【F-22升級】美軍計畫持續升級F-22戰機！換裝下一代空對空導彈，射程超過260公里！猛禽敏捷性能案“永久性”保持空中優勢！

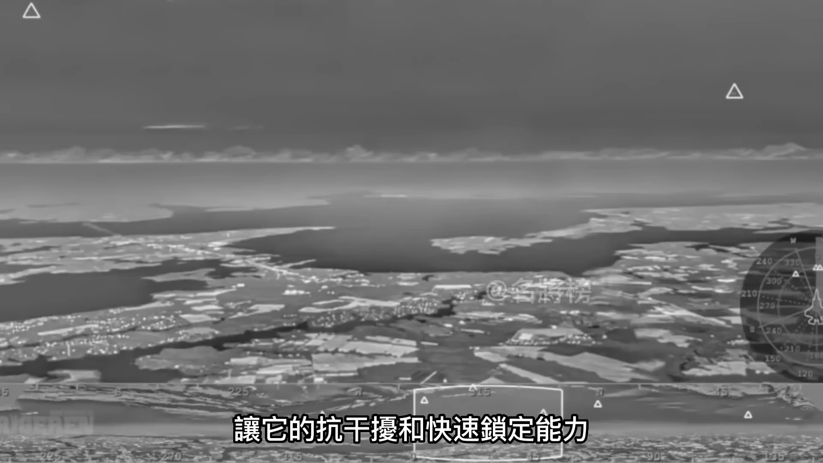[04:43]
红外成像和GPS融合模式让它的抗干扰和快速锁定能力有了很大的提升再加上咱们上面提到装备了联合战术无线电系统的F-22获得了双
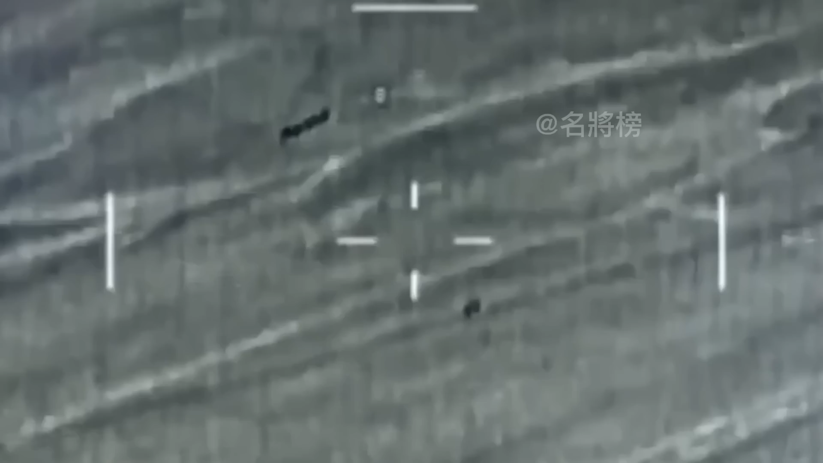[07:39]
第二呢导引头必须要精确具备连续锁定目标的能力如果是锁定又断掉锁定又断掉导弹呢
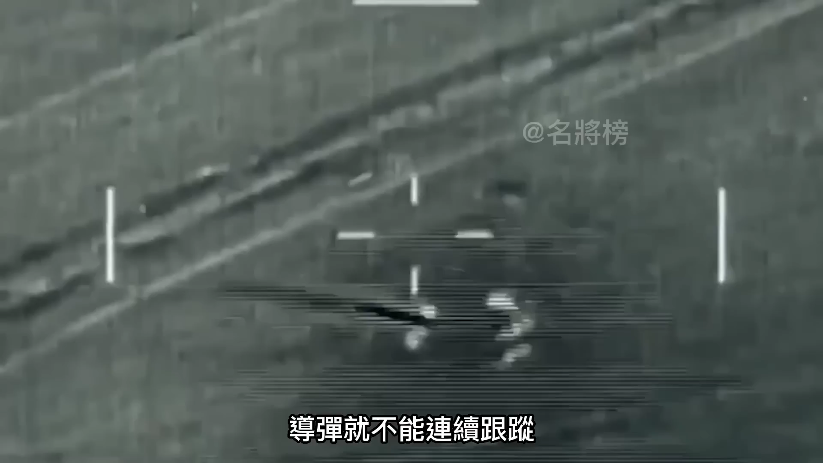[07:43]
就不能连续跟踪追不上目标第三导弹的引信要采用进炸引信并且攻击方式要
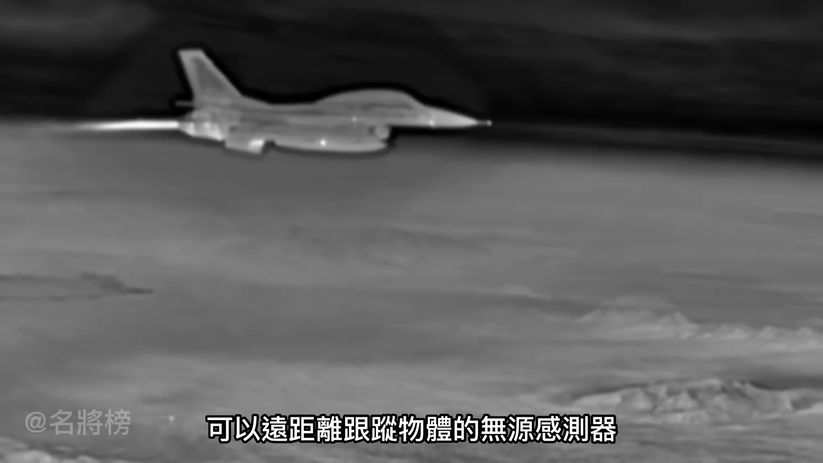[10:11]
物体的无源传感器能直接发现敌方的隐身战机